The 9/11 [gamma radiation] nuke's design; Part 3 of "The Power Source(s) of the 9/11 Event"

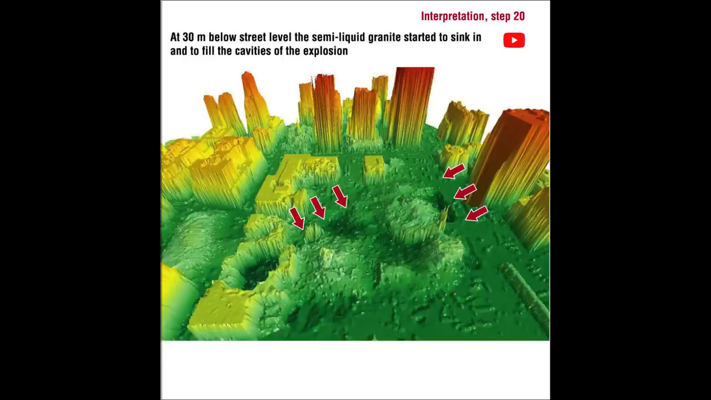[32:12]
At 30 meters below street level, the semi-liquid granite started to sink in and to fill the cavities of the explosion. So here you have the stump of the South Tower.
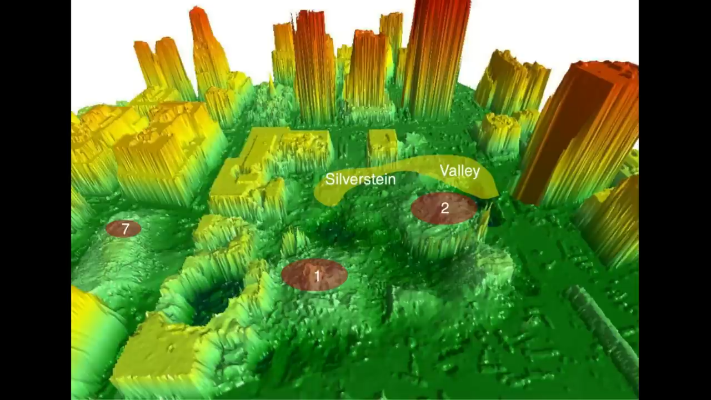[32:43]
Here Silverstein Valley, here the stumps.
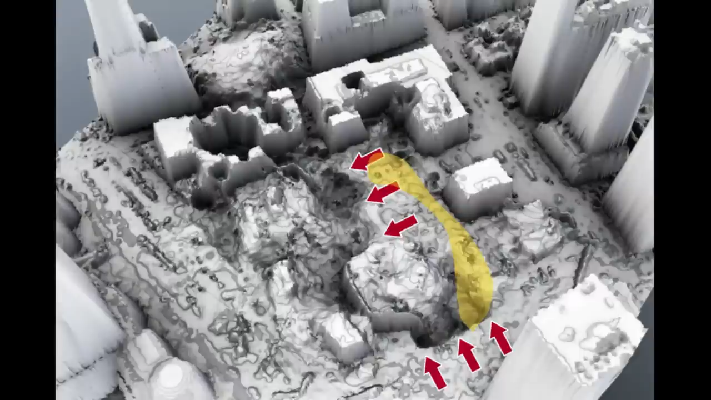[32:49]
And next by these cavities, as here also seen in other, as you would expect, yeah, south, north, and 7.